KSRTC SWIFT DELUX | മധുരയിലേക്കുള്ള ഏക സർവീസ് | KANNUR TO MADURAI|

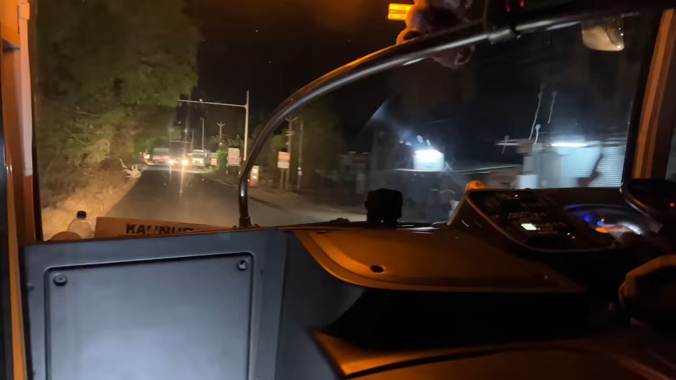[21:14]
ഈ ഒരു മധുരൈ റൂട്ടിലോട്ട് നമ്മൾ പോകുന്നത് പൊള്ളാച്ചി പളനി വഴിയാണ്. അതുകൊണ്ട് നമ്മൾ ഇവിടെയുള്ള ബോർഡറാണ് ക്രോസ് ചെയ്യാൻ വേണ്ടി പോകുന്നത്.
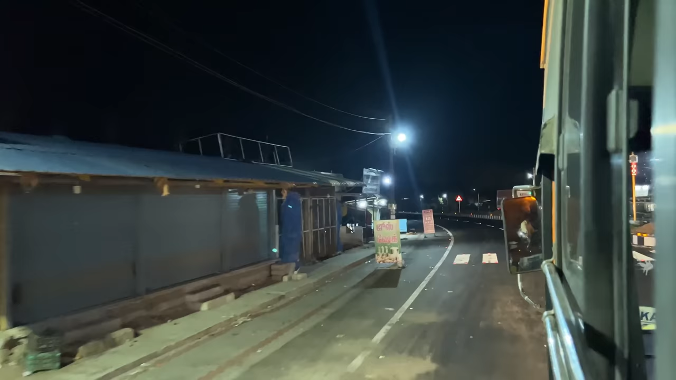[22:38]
നമ്മൾ റോഡിൻ്റെ ക്വാളിറ്റി നിങ്ങൾ നോക്കണം. നമ്മൾ ബോർഡറിലോട്ട് തമിഴ്നാട് ഉണ്ടാക്കി വെച്ച റോഡാണ് കാണുന്നത്.
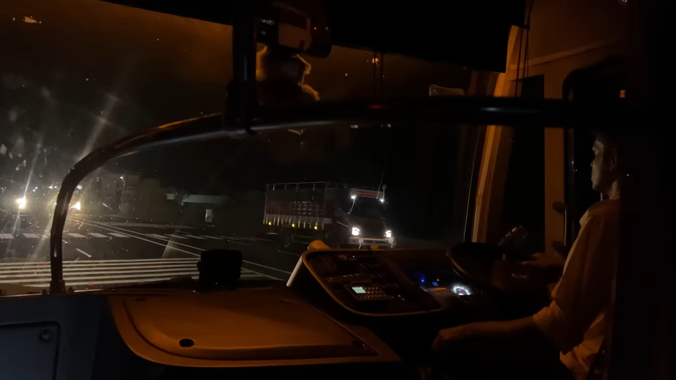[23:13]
എൻ്റെ കിളി മാറി. അത്രയും നല്ല റോഡ് നോക്കി. 4 ലൈൻ റോഡാണ് മുമ്പിലുള്ളത്. ഇവിടെ ചെറിയ ഭാഗങ്ങൾ ഒരു 100 മീറ്ററോളമാണ് ഇവിടെ 4 ലൈൻ ഇല്ലാത്തത് കേട്ടോ.
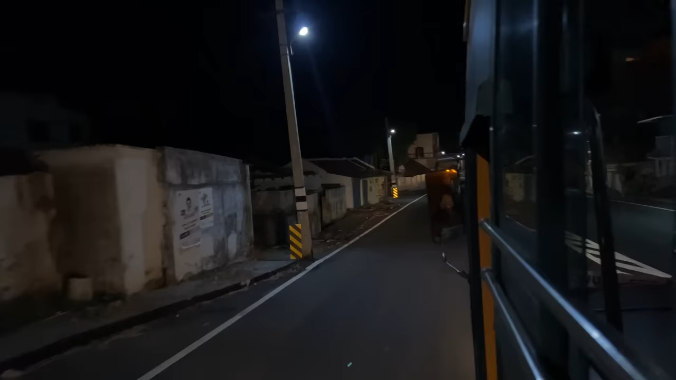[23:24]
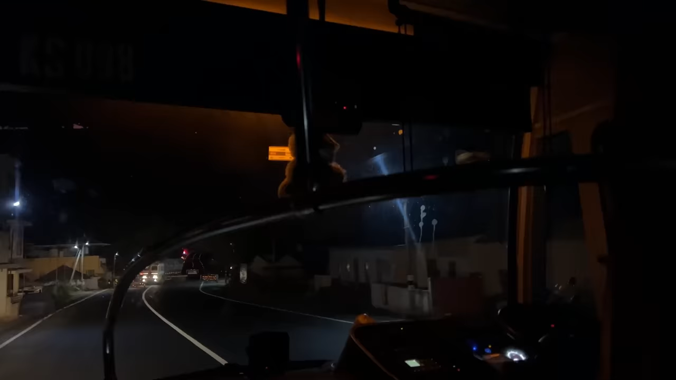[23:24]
അപ്പോൾ വീണ്ടും നമുക്ക് ഒരു ചെക്ക് പോസ്റ്റ് സംഭവങ്ങളൊക്കെ കാണാൻ പറ്റുന്നുണ്ട്.
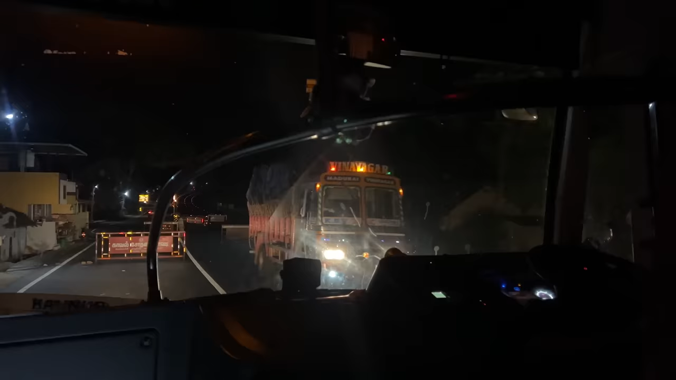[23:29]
അത് കഴിഞ്ഞ് കഴിഞ്ഞാൽ പിന്നെ റോഡ് 4 ലൈൻ ഉണ്ടാവും. എന്ത് ക്വാളിറ്റിയുള്ള റോഡ്. ഈ റൂട്ടിൽ യാത്ര ചെയ്യുന്നവർക്കറിയാം ഇവിടുത്തെ റോഡിൻ്റെ ക്വാളിറ്റി.
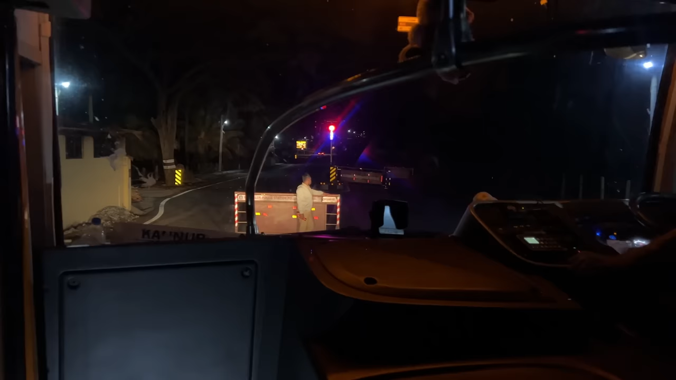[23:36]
ഇവിടെയൊക്കെ പോലീസുകാരും പിന്നെ ഈ ബാരിക്കേഡ് വെച്ചത് നമ്മൾ സ്ലോ ആക്കി നിർത്താതെയൊക്കെ പോകുന്ന ആളുകളുണ്ട്. അവരെയൊക്കെ പിടിക്കാൻ വേണ്ടി റോഡിൽ സ്റ്റോപ്പ് ആൻഡ് പ്രൊസീഡ് കൊടുത്തിരിക്കും.